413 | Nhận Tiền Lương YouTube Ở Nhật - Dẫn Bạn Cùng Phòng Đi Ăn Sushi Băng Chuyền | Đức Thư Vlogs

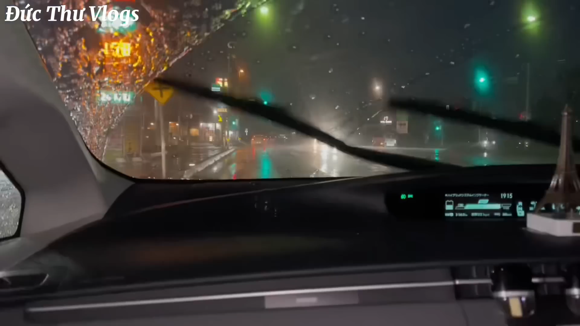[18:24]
Lúc nãy mới đi thì trời vẫn nắng, trời xanh mây trắng đây.
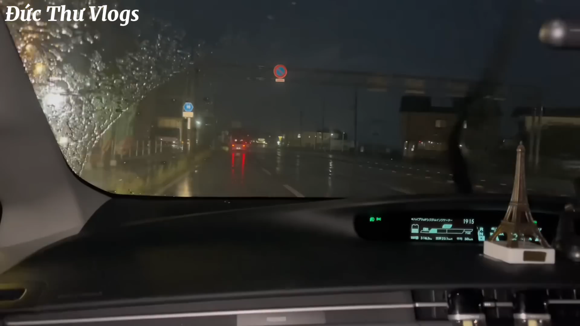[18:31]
Giờ 7 giờ tối về, trời mưa rồi. Đang mưa to này.